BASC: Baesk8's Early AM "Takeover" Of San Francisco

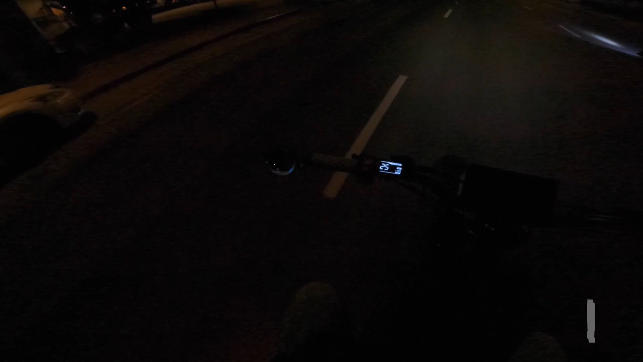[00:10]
like Mike's out. I'm solo bolo now. We're probably gonna try to keep up with the lead pack now.
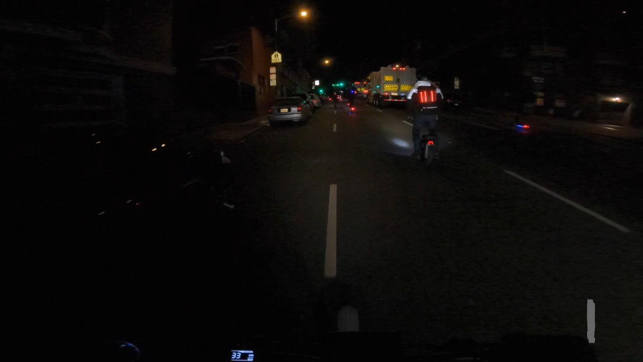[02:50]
We got the garbage brigade out.